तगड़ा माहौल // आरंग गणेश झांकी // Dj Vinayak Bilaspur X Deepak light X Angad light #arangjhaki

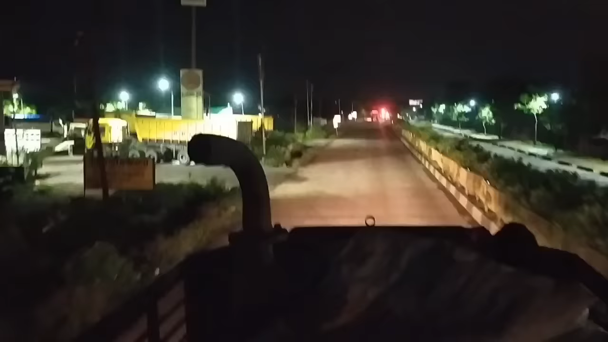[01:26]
तो हम लोग फाइनल बिलासपुर से निकल के
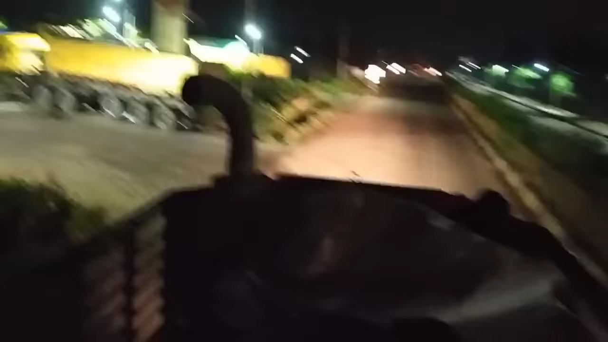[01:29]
इस पेट्रोल पंप पे आ चुके हैं डीजल डलाने के लिए।